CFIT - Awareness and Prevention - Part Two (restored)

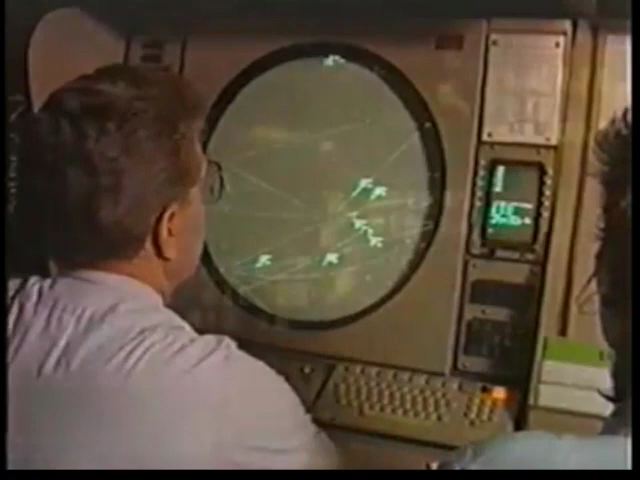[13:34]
Also, it's a good policy to promote the use of ATC radar when available, and emphasize the importance on the part of flight crews of knowing when they are not in radar contact.